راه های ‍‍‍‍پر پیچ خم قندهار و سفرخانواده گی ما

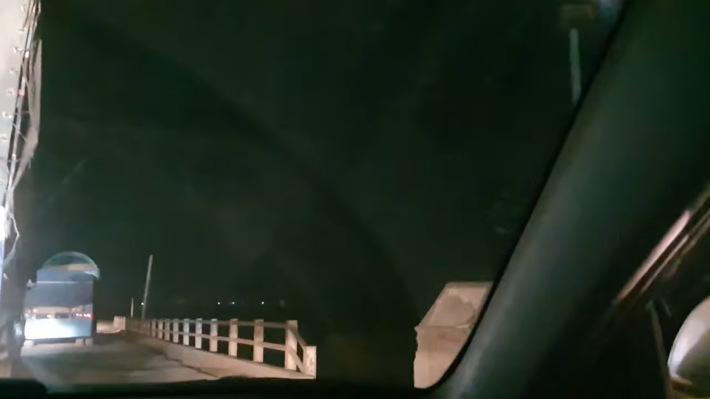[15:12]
دیگه ما یک شب یک روز توقف کردیم در کندهار. اینجا چی هست؟ معلوم نمیشه تاریکی شاید کدام دریا باشه. بله، اینجا پل است دیگه.
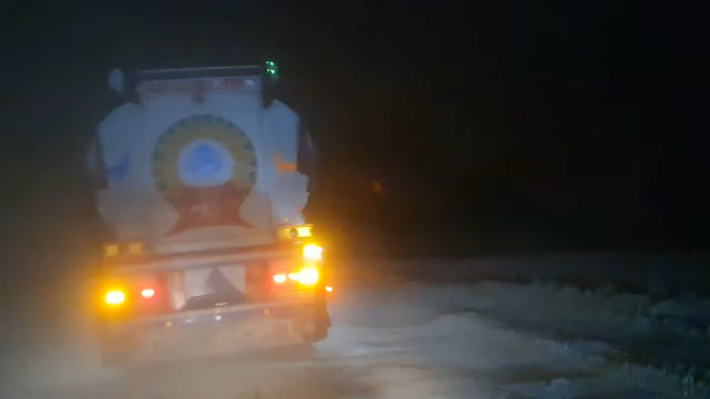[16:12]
داخل موتر چشمان بلند از بازم خاک آمده. خداوند دیگه خودش ما را نگاه کنه که چی نشه، مریض نشه، یک گلوم درد و چیزه. یک شیشه ما خراب شده که هم بلند نمیشه، اما کل شیشه بلند است.
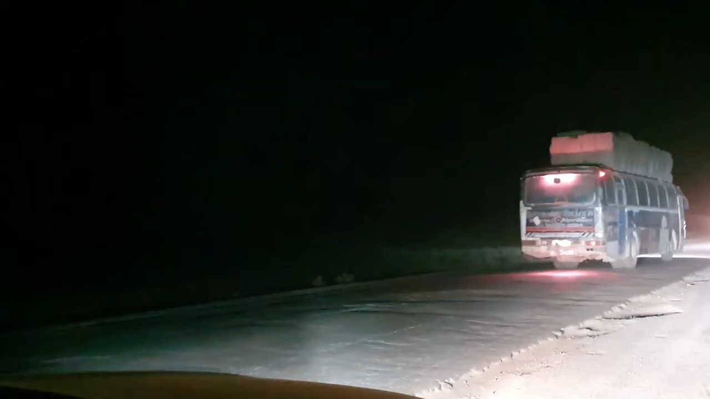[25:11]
موترهای باربریسته و دیگه سرک پرانزید است ببینیم چی رقم میشه تمنه جان هوا را ببین چقدر تاریک است.
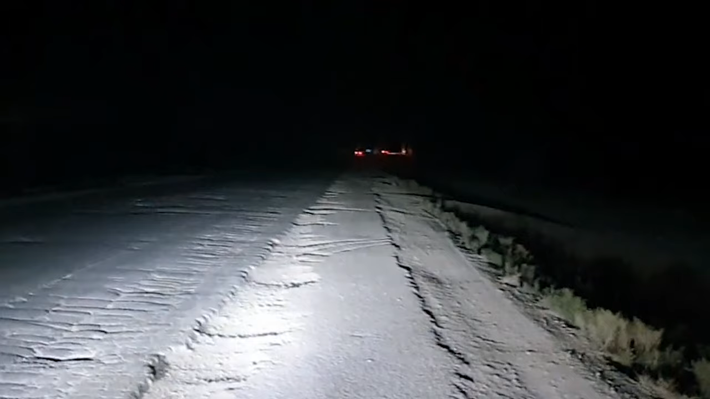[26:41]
دروازه است آن دو ساعت اون دروازه است زابل خامه است مکمل خامه که بیخی همه تو پیچای خود ما را کرد موتر یک جای واکده ما خود راستش میفهمی چند دقیقه منتظرتان است منظر چند دقیقه باشه چند دقیقه دقیقا
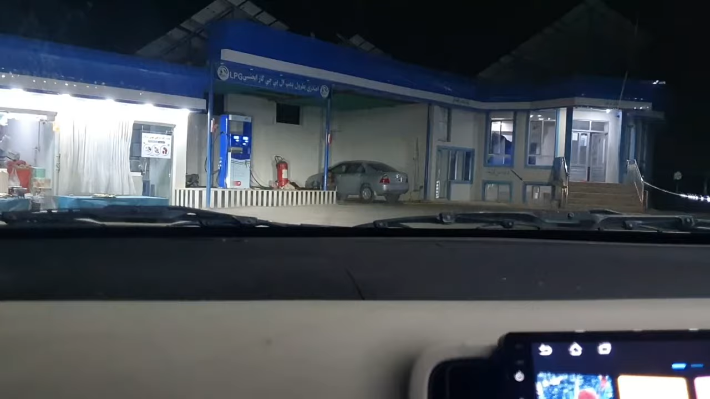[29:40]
اینجا دیگه زابل از اینجا دیگه
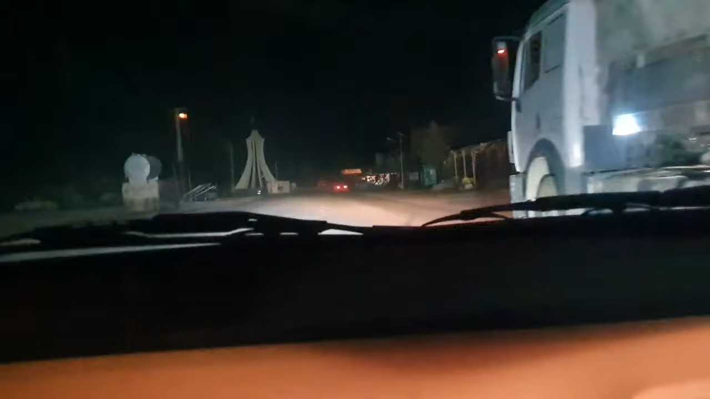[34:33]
سلامت بیرون شدیم انشالله دیگه به امید از این که بخیر تا کابل و محمد رو